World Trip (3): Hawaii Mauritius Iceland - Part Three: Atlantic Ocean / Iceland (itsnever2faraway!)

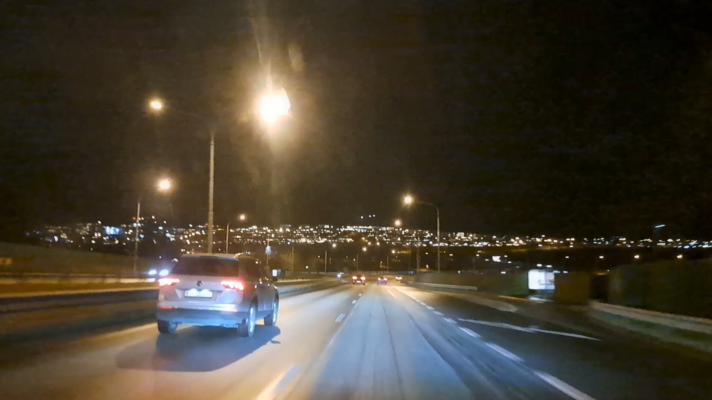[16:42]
Once outside the city, there was no other village,
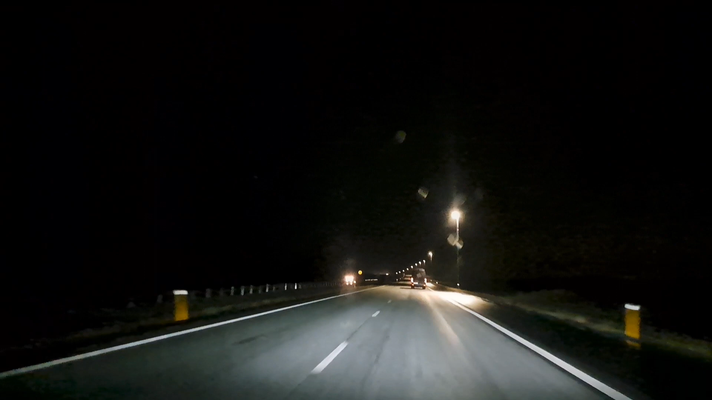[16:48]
and I realized that I had probably never been in such full and complete darkness.
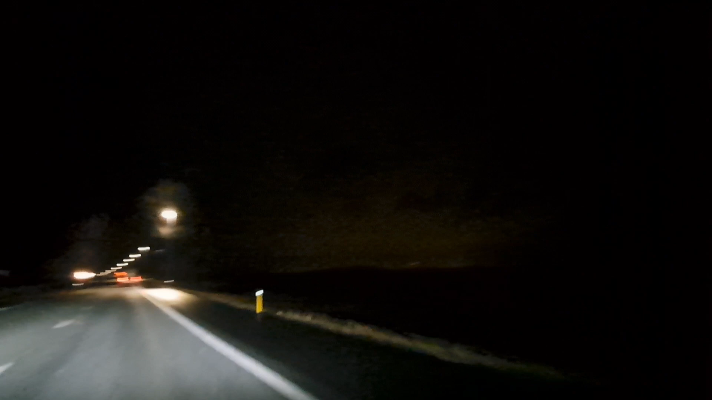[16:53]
I was happy that there was street light all along the way.